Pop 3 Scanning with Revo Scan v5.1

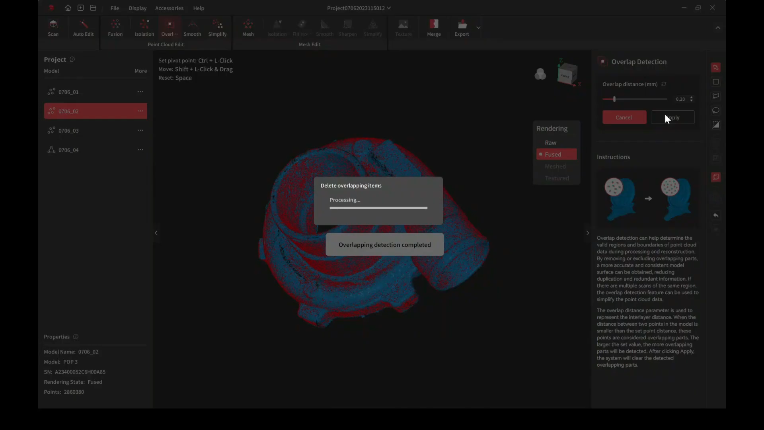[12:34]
this scan I know that there's noise in it because some spots the scanning spray had rubbed off so it left shiny
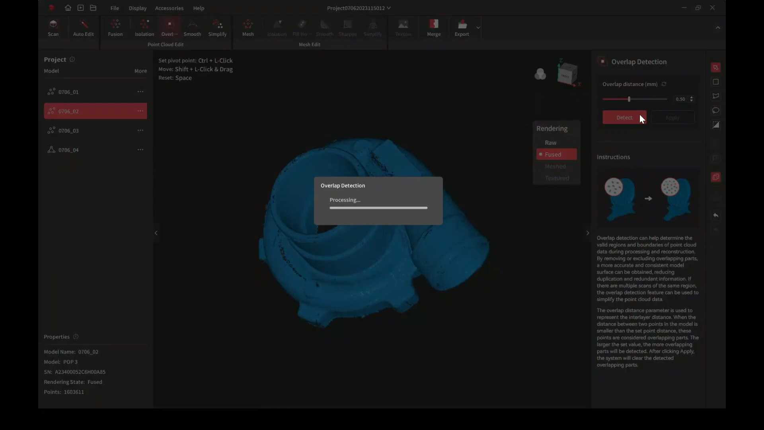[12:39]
edges and those shiny edges create noise
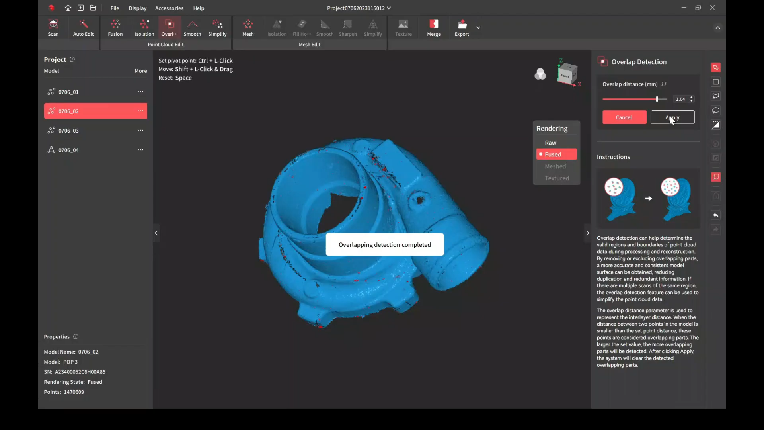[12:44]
also if you scan in a dusty environment
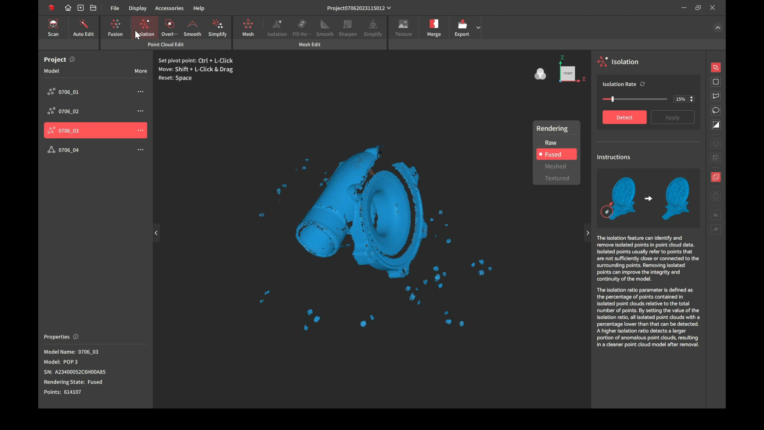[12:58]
and I'll go ahead and do the same thing on the side scan just go through and clean it up
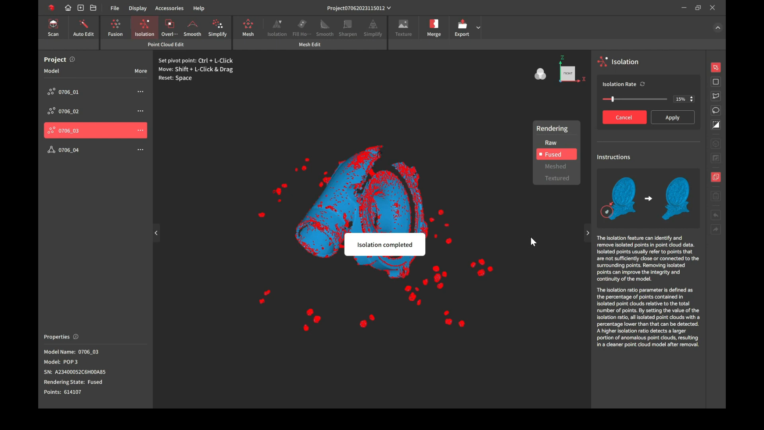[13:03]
on here the overlap detection removes
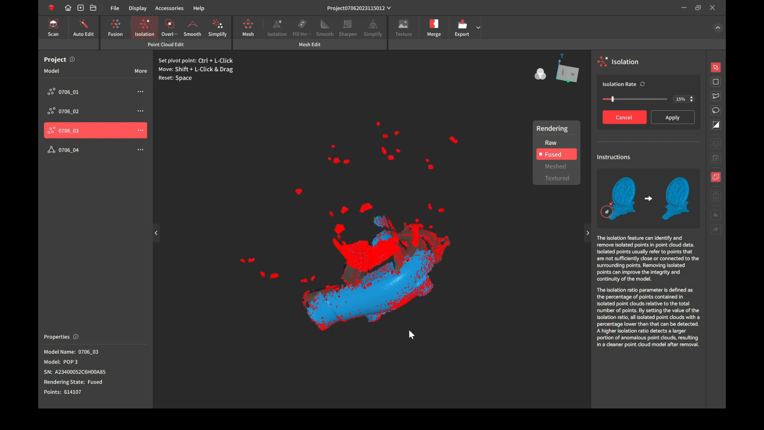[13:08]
a lot of the model if you don't want that then you just manually clean it up and just remove the items you can use the U key or press this for the lasso tool
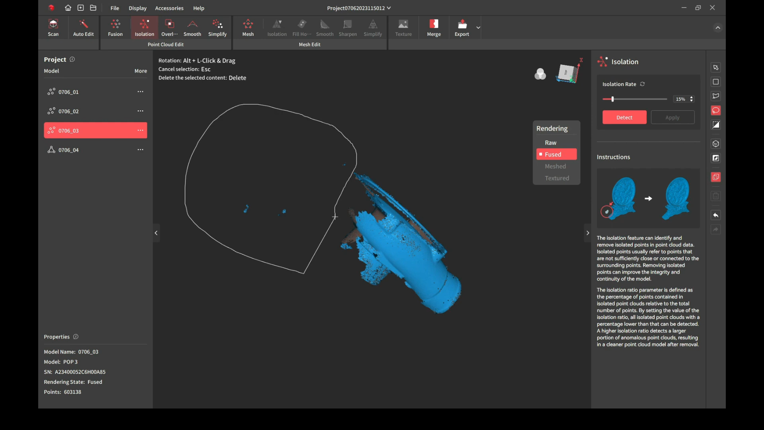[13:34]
now once you have all of your scans cleaned up
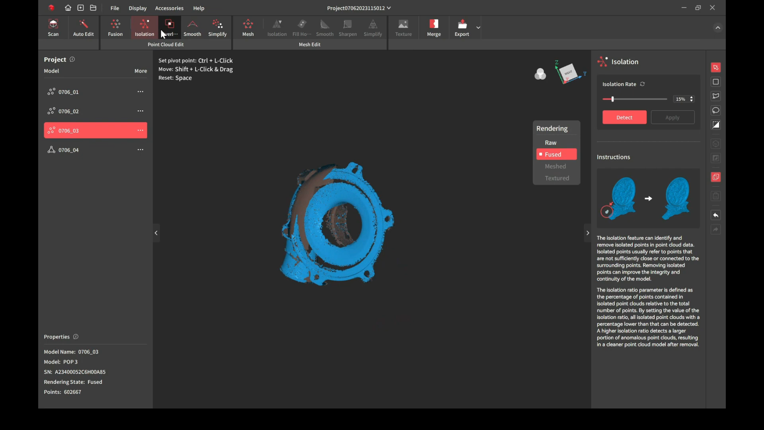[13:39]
then you can go ahead and go to the merge tab and that's where you'll be able to merge them together
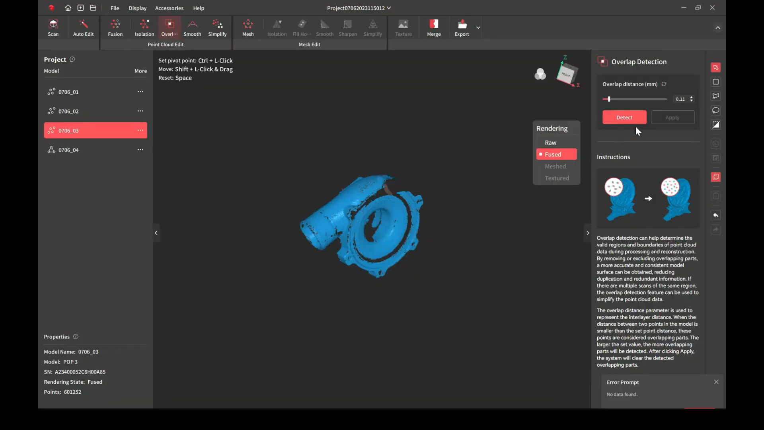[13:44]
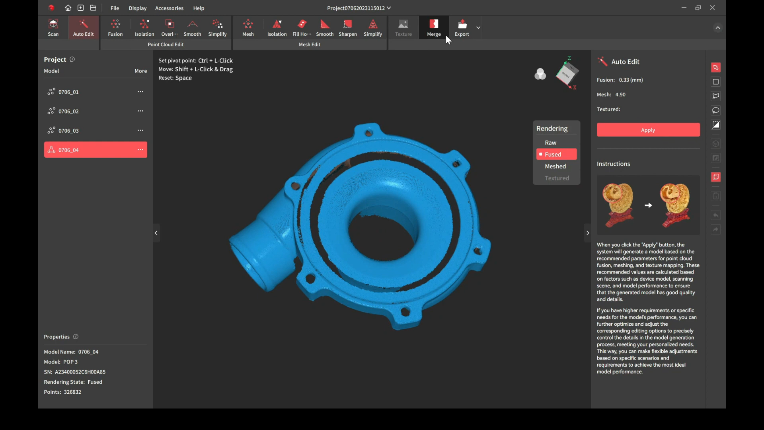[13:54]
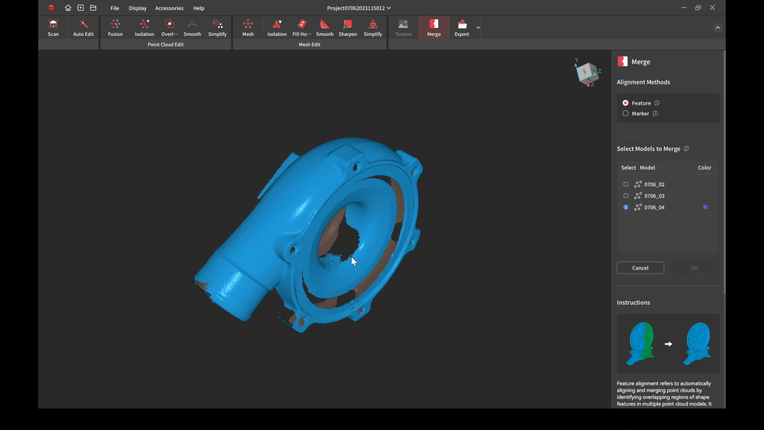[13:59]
so here I used the rear scan and the front scan
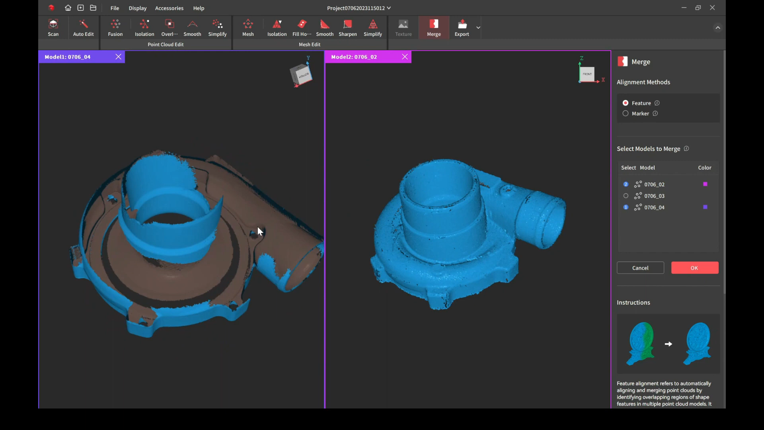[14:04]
I wanted to see if they would blend together if there was enough overlap between them
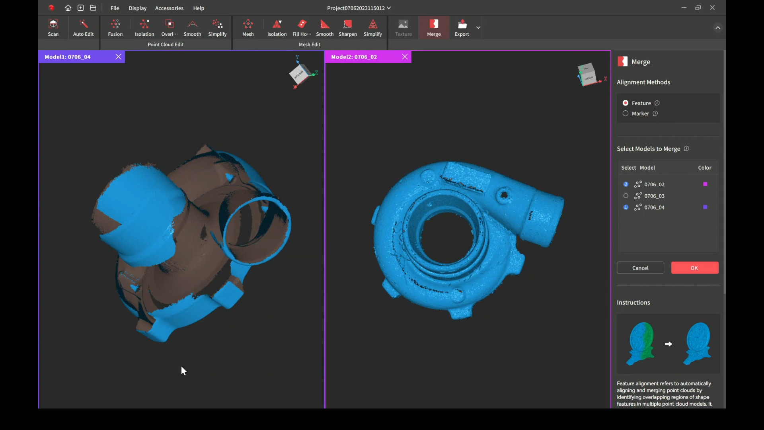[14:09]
so I just aligned it by the featured mode
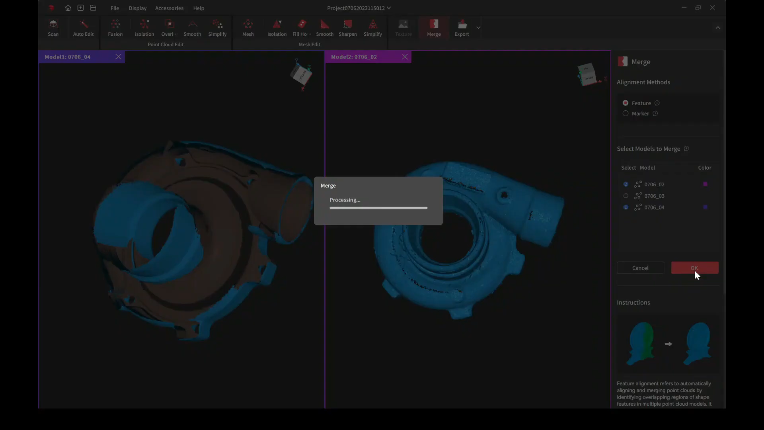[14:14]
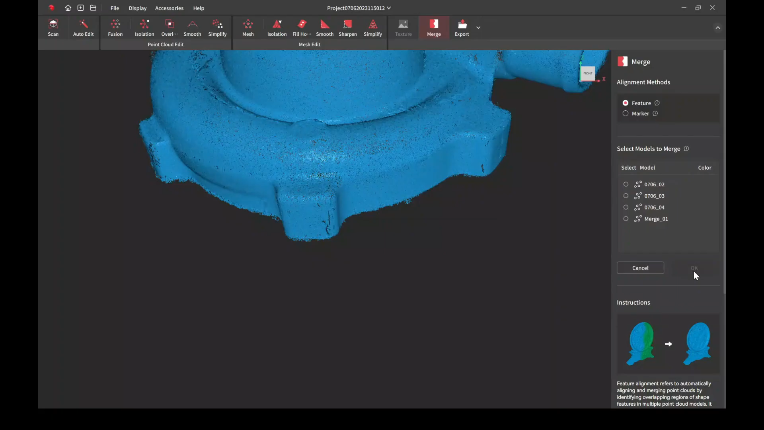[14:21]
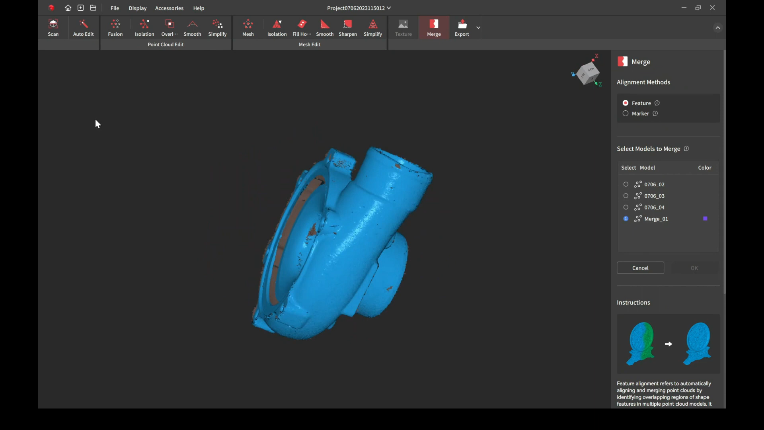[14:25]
and there it go everything aligned together I did not need to use that center scan of the side to align it
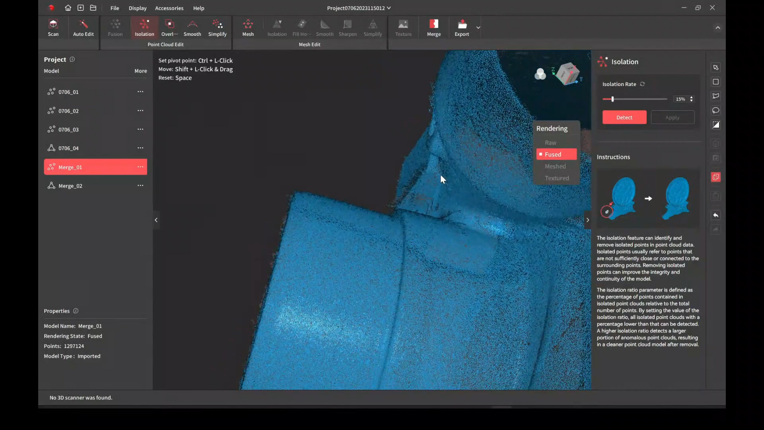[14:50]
so here we're going to do isolation and clean up of the merge scan as you can see right here there's noise and this is part where the spray was not on it as well and
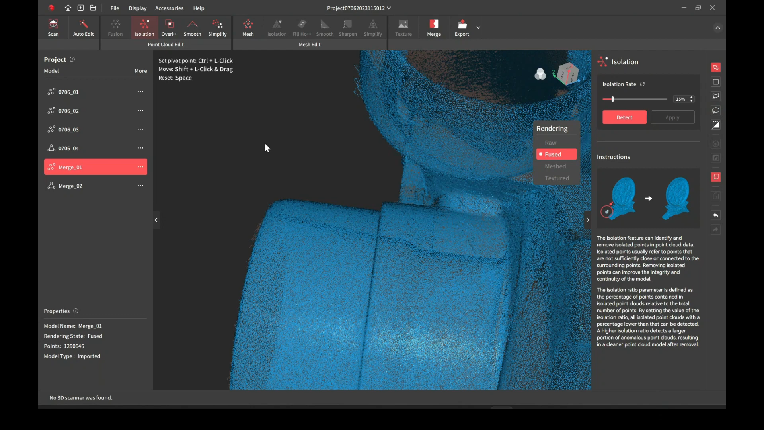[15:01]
it simply was shiny and it simply reflected too much so I'll just go through and clean up these little areas
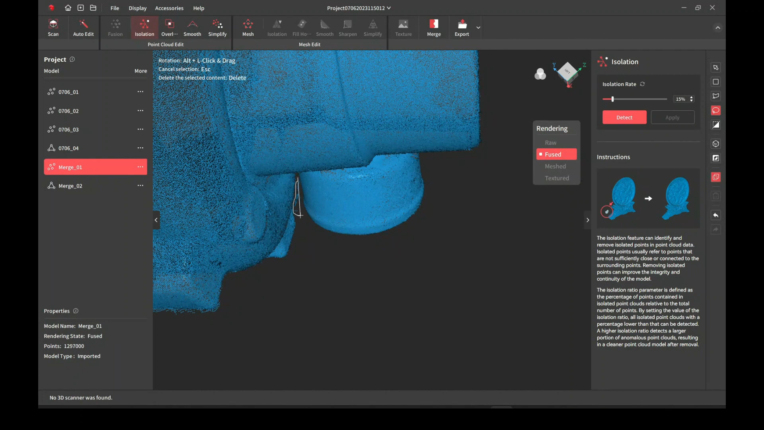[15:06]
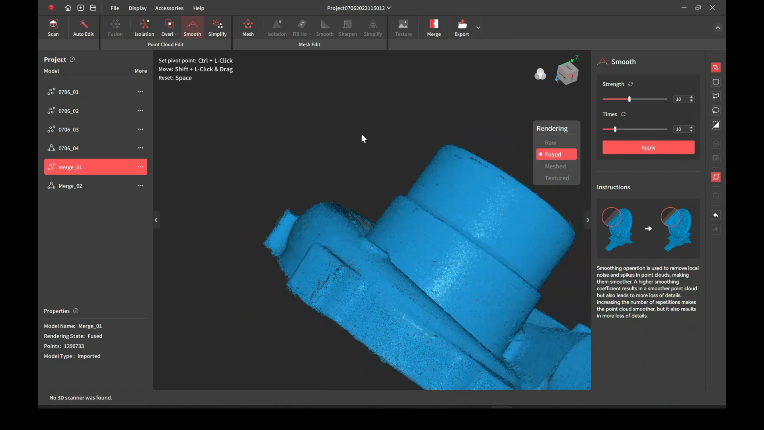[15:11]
and then we can go to the point cloud and go with smooth
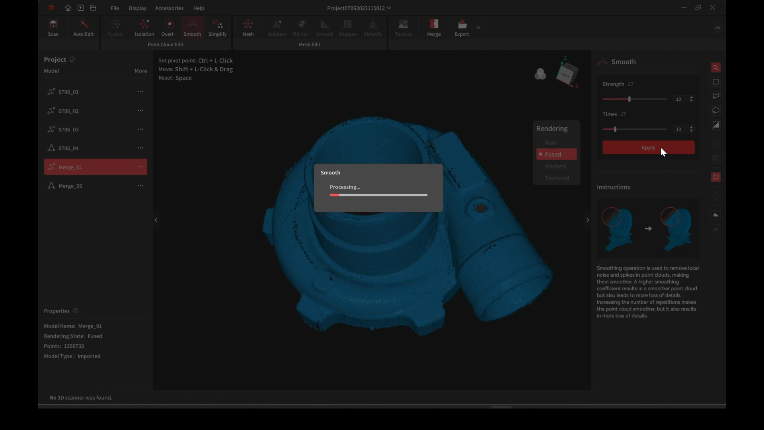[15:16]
all this does is kind of shrinks things down to smooth the model a little bit and gets rid of some of the noise then we'll mesh the model
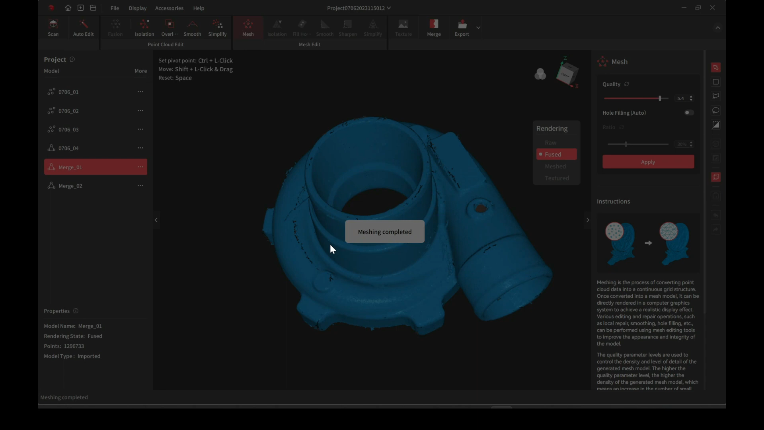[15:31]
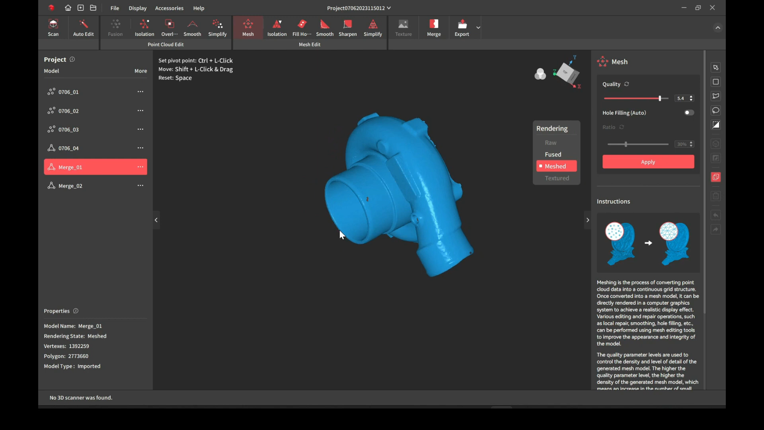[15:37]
and there you go the model is mesh it's a pretty clean model
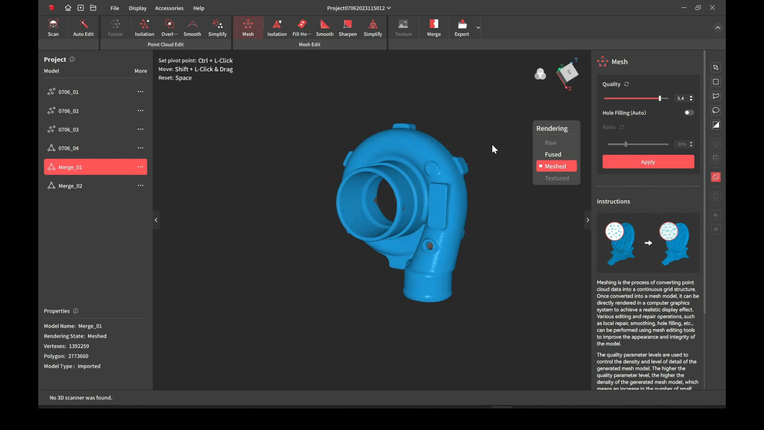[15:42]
there are some little small areas they're a little bit rough and it's simply due to the noise that was on the item if I would have properly sprayed it and took my time scanning it those little noise areas would not be there